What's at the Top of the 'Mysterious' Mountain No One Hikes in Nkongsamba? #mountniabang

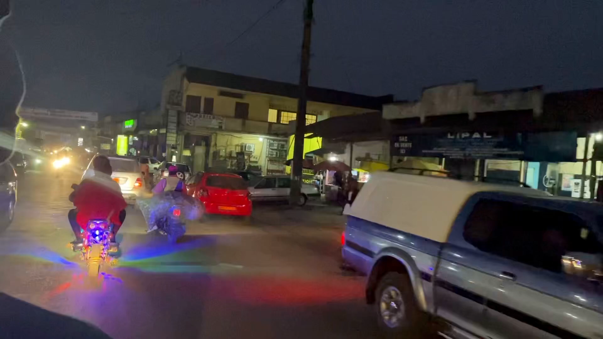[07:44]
Donc c'est nous sommes en ville, mais on a passé par derrière.